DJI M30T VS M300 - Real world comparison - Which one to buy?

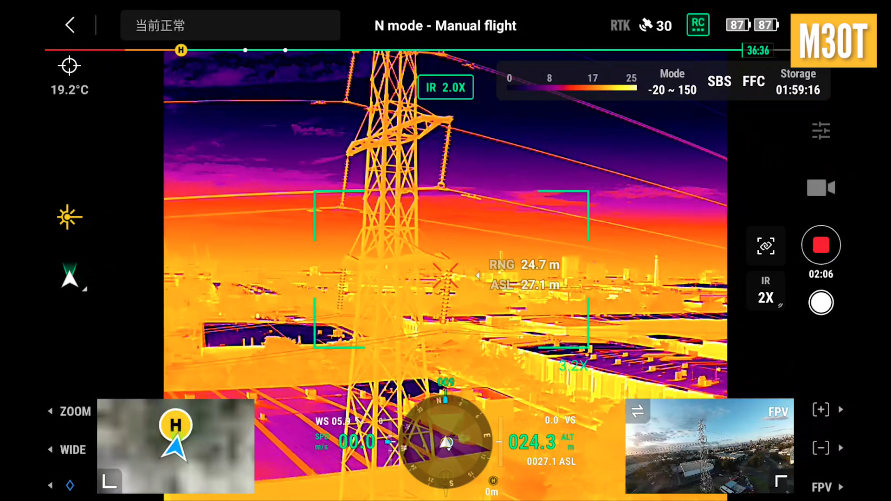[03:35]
On screen: spot 19.2°C
no you couldn't really notice any difference I did find that on the M30 you can have a split side by side
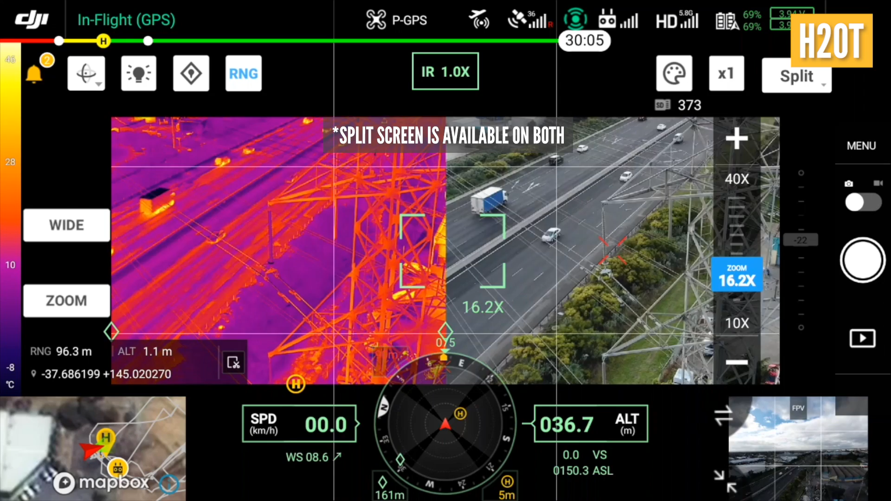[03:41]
image thermal and visual and the rangefinder as well how do you compare that from the M30